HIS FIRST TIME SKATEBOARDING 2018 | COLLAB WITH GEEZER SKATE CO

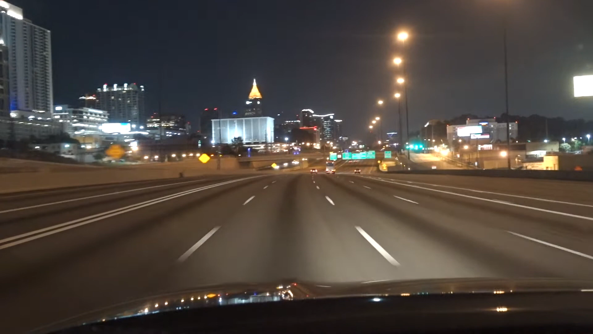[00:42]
Look, there's only like three cars. Four cars on the road. Man, 3 a.m. in downtown Atlanta.